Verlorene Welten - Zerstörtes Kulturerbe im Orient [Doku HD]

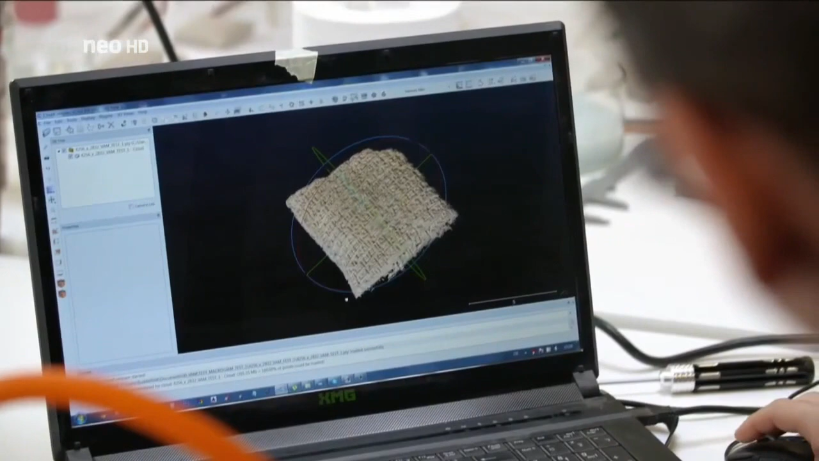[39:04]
Mittlerweile wurden Großscanner entwickelt, mit denen sogar Gebäudeteile dreidimensional erfasst werden können.